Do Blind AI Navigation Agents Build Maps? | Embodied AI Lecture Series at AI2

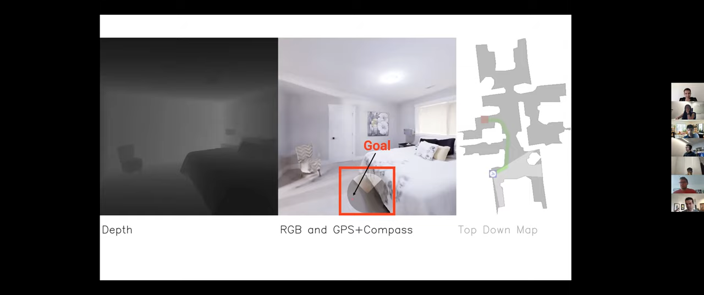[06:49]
and you have an egomotion sensor that can update your location and therefore the location of the goal as you move. And so this is what an episode in the life of such an agent looks like.
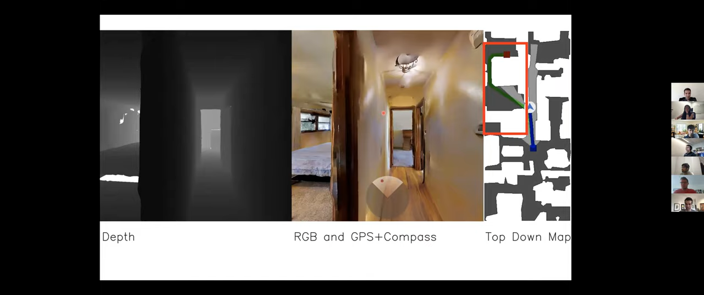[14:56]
It had to enter this room. The shortest path does. It overshoots.
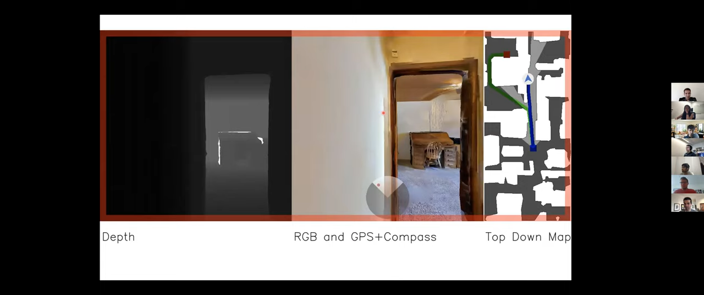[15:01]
And ultimately, the depth sensor tells you that you can't go left.
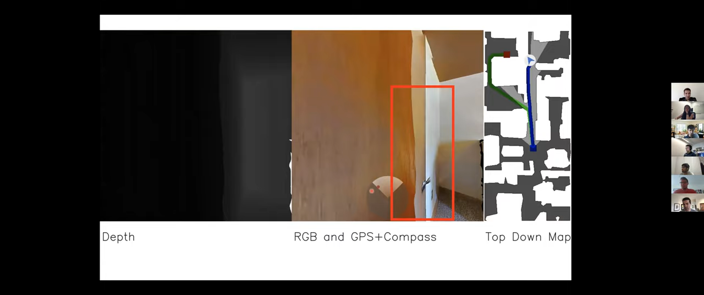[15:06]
The goal sensor is asking you to go left. And this agent backtracks. It goes back.
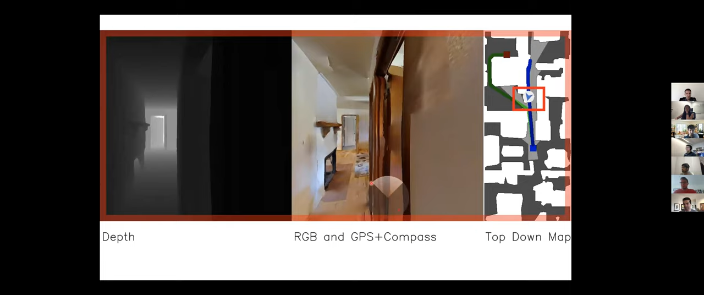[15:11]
It does not thrash. It has an aspect of memory.
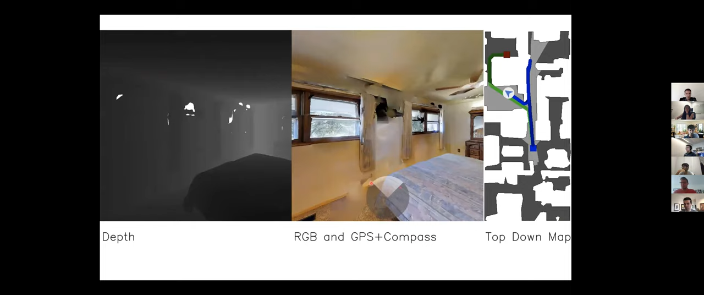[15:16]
And it enters the room and this time reaches the target. Okay.
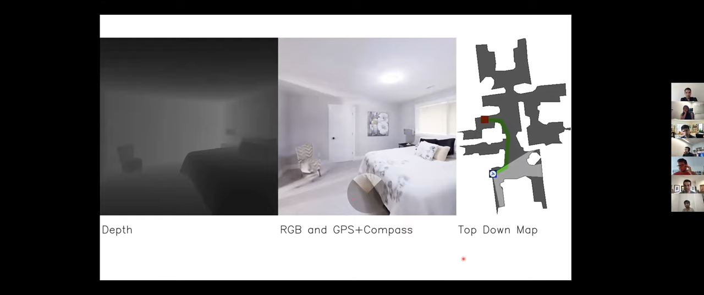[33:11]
Well, because we can't simulate them anyway, but we're even going to eliminate visual sensing. What we're going to do is it's still the same point call navigation problem.